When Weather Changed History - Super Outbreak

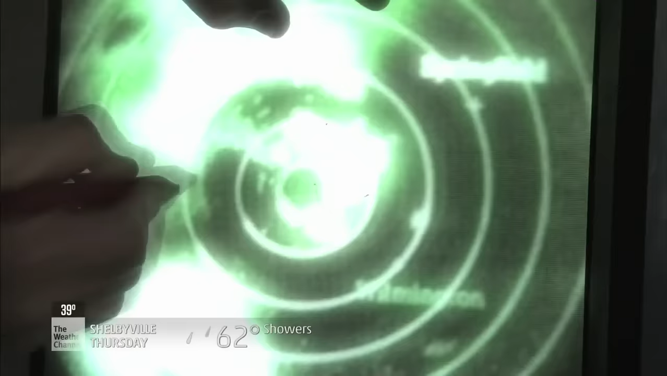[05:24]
would just see a print basically of the storm that was out there it kind of looked like a green blob